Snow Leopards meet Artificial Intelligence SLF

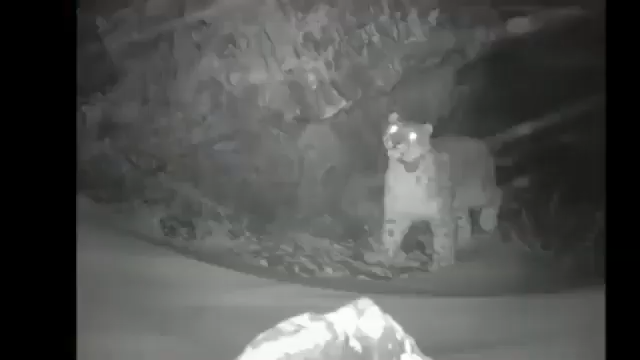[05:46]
Some of the images captured automatically by the snow leopards cameras in these remote mountains.